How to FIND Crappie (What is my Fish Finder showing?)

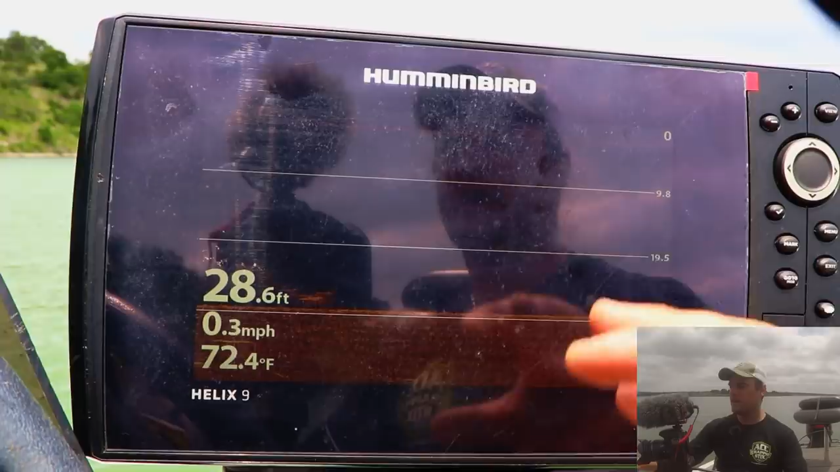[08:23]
On screen: depth 28.6 ft, water 72.4°F, speed 0.3 mph
you run at 455 which is what this is you can run an 800 or if your unit is
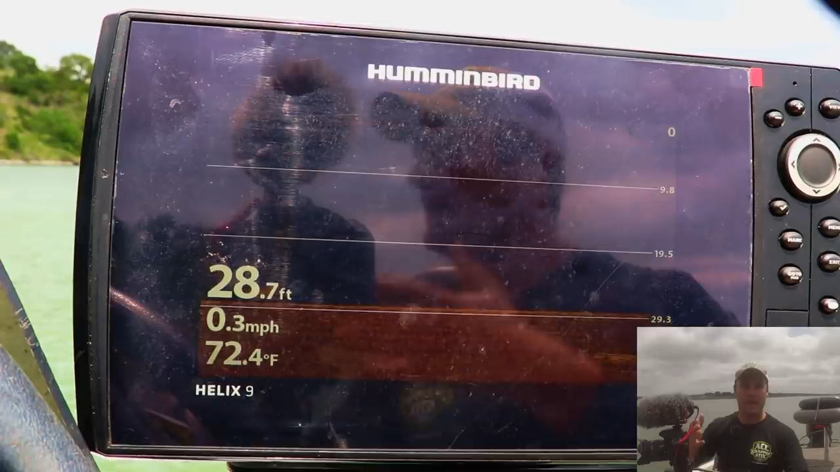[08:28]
On screen: depth 28.7 ft, water 72.4°F, speed 0.3 mph
a mega imaging something in the megahertz most newer units
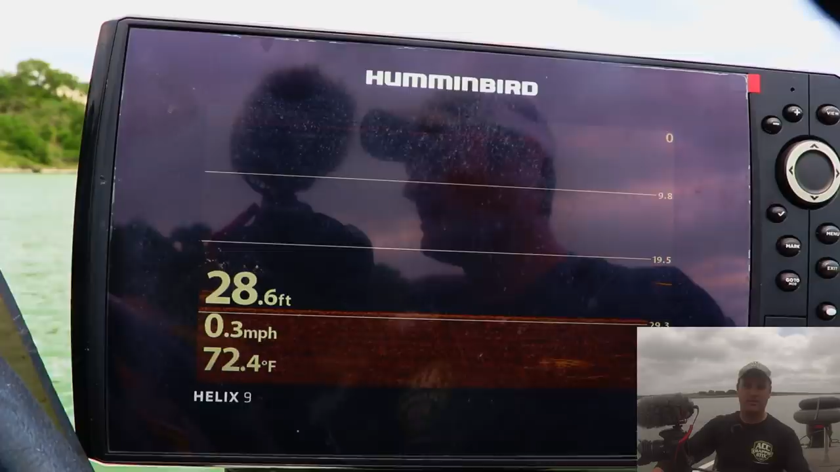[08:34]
On screen: depth 28.6 ft, water 72.4°F, speed 0.3 mph
obviously it'll say mega imaging that's the brand name now or mega or hyper imaging or something something to that effect so this is 455 kilohertz this is my widest cone angle but the cool thing about down imaging
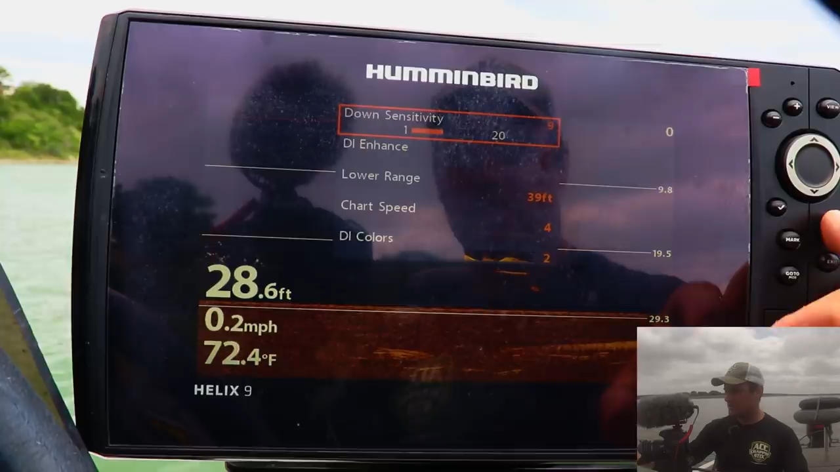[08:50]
On screen: depth 28.6 ft, water 72.4°F, speed 0.2 mph
on almost all units if you go to so on this unit it might be different for your units
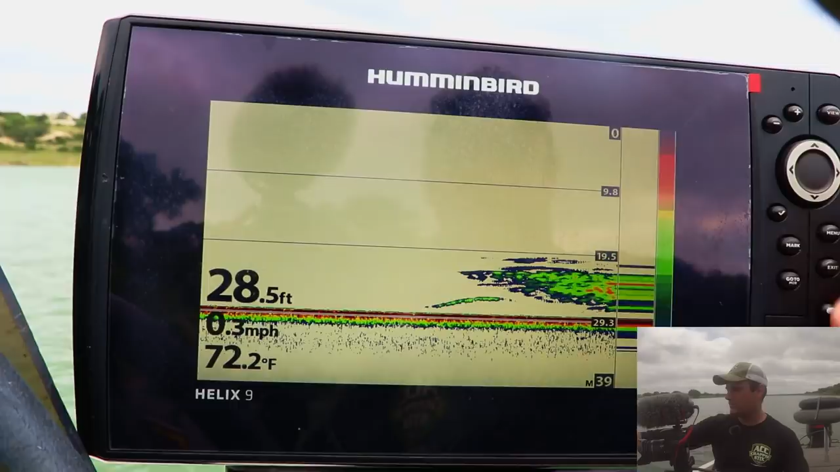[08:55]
On screen: depth 28.5 ft, water 72.2°F, speed 0.3 mph
if you go to the menu screen hit it twice i'm going to go to my sonar i'm going to scroll all the way down
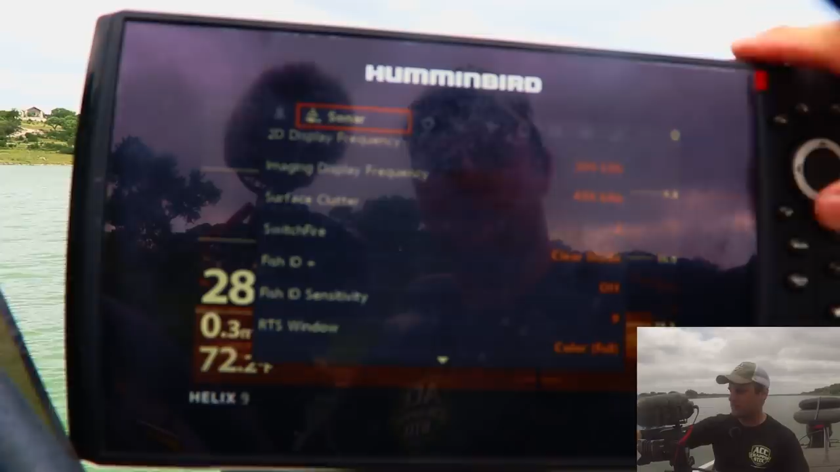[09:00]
to where it says zoom width now on down imaging or down scan down view whatever unit you have
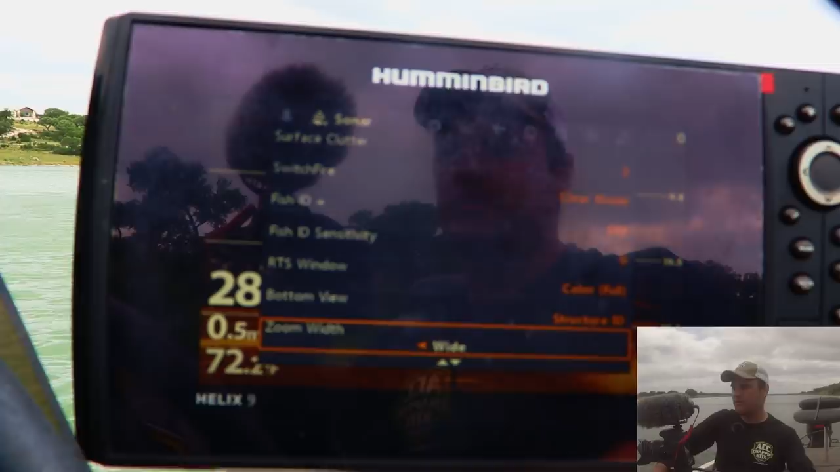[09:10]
you can select not only the frequency which is 455 which is what i'm using it's the widest angle you can also select which type of angle
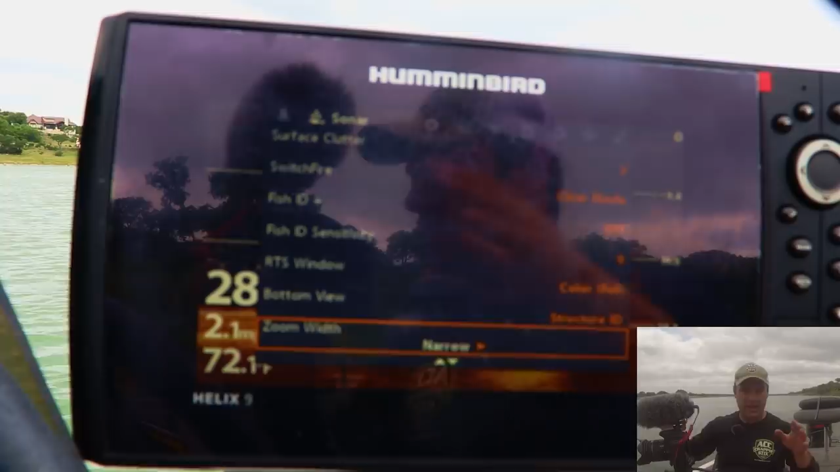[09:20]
within that frequency you want so i can select from narrow to mid or this is medium mid to wide so within that 455 frequency
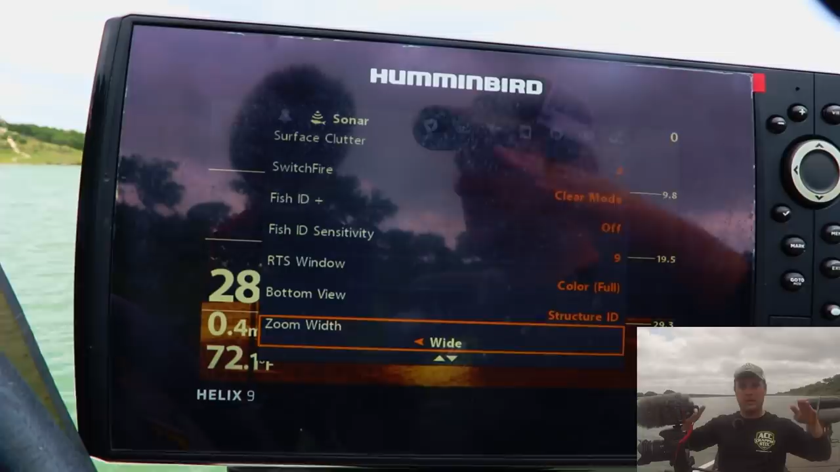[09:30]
you can actually select kind of which cone angle you want this has three of them and
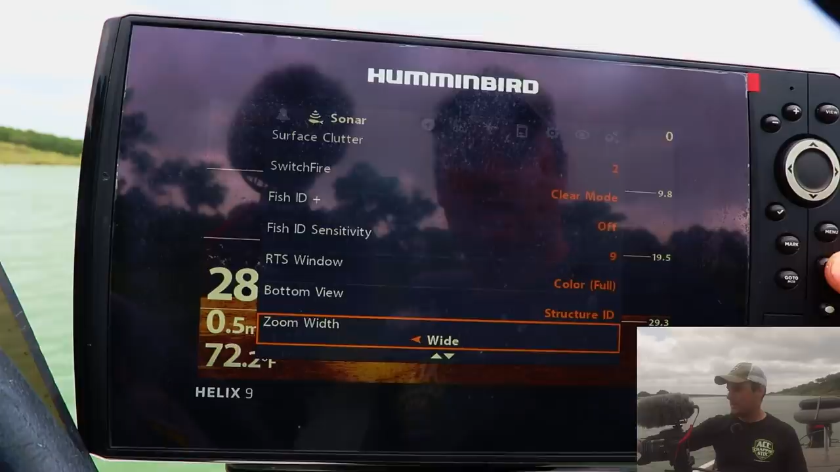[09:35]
then if i go to my 800 kilohertz which is this one i can do
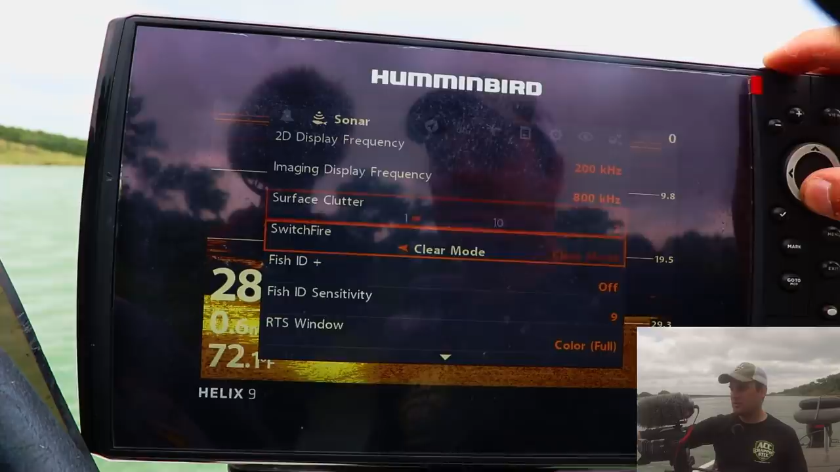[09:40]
the same exact thing now 800 it's going to be a narrower uh cone angle i'm going to
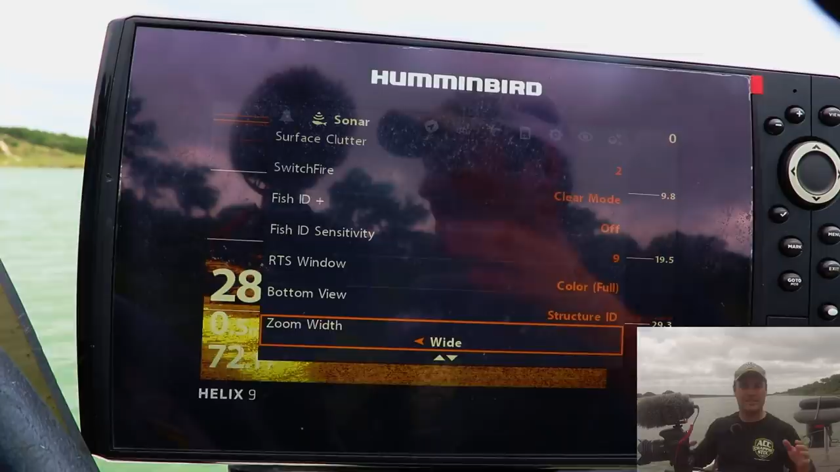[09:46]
see less of the lake bottom but it's going to give me more detail now if
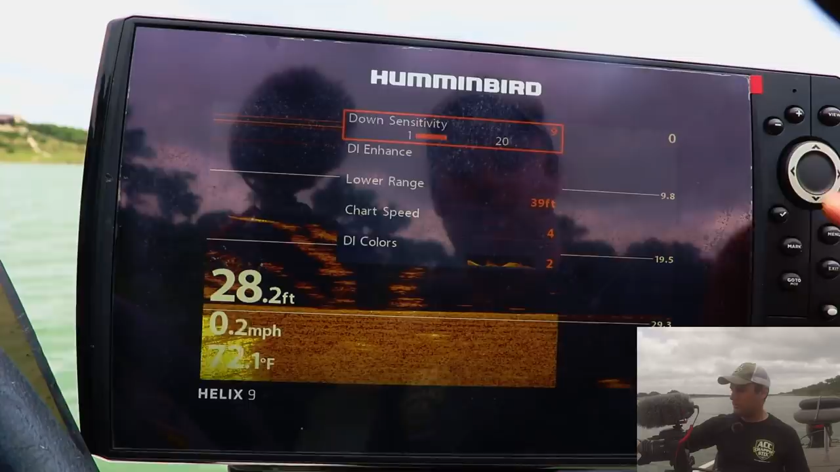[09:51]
On screen: depth 28.2 ft, water 72.1°F, speed 0.2 mph
i let's go back to 455 i'm not a huge fan of running 800 but right here
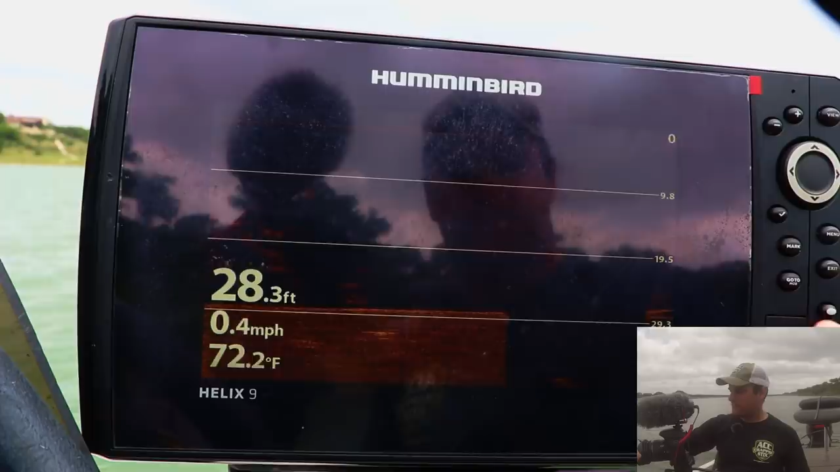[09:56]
On screen: depth 28.3 ft, water 72.2°F, speed 0.4 mph
if you go to my gps so i'm not moving very much but my boat
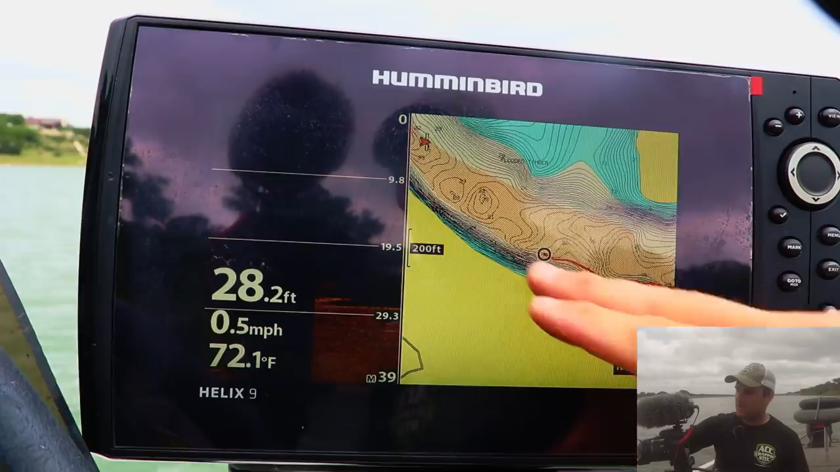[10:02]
On screen: depth 28.2 ft, water 72.1°F, speed 0.5 mph
is moving this way this is where my transducer is right at the top where the zero is and everything straight below it that's immediately right underneath my boat everything moving from right
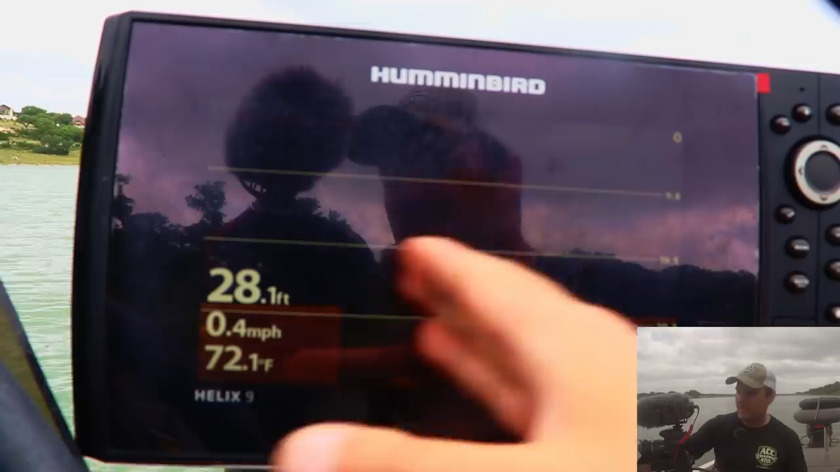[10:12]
On screen: depth 28.1 ft, water 72.1°F, speed 0.4 mph
to left is that historical data and again you can toggle over and it'll show you exactly how far behind that boat the fish or the structure whatever you're trying to find so
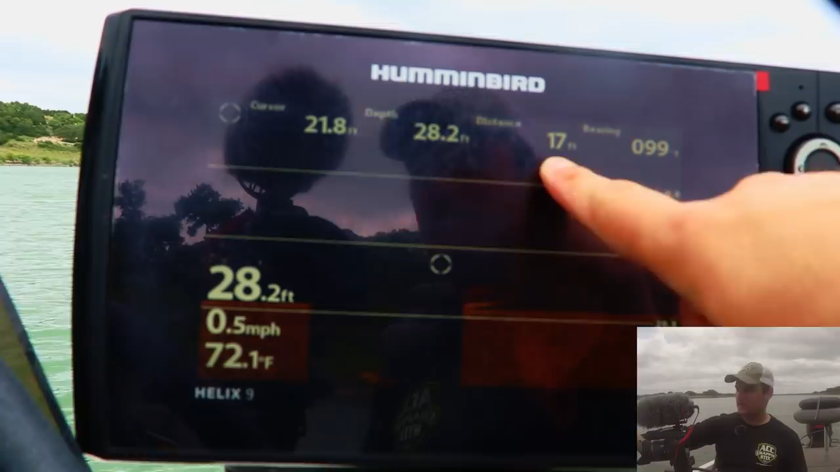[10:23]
On screen: depth 28.2 ft, water 72.1°F, speed 0.5 mph
that's 17 feet that mark right there so the last display is the side imaging display i'm going to actually
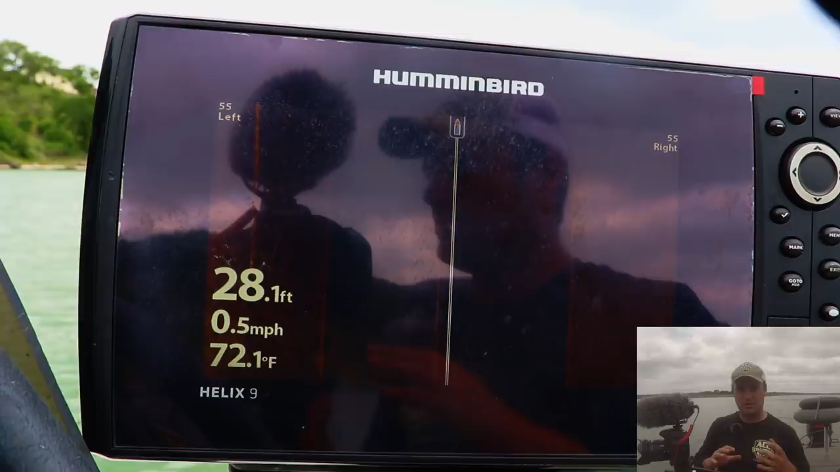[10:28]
On screen: depth 28.1 ft, water 72.1°F, speed 0.5 mph
do a more in-depth video because this one it there's a little more detail to it of